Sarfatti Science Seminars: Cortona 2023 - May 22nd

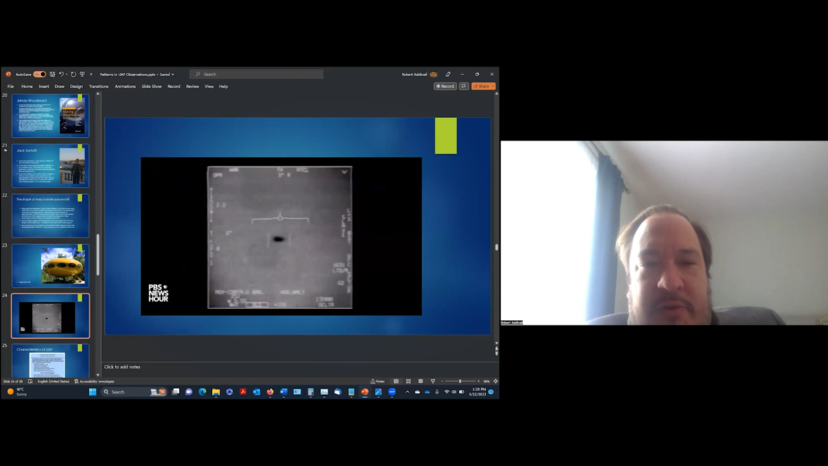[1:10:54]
And there is a screenshot of PBS of one of the USS Nimitz videos with the tic-tac in the distance being recorded by a F-18. And so, again, a relatively simple shape.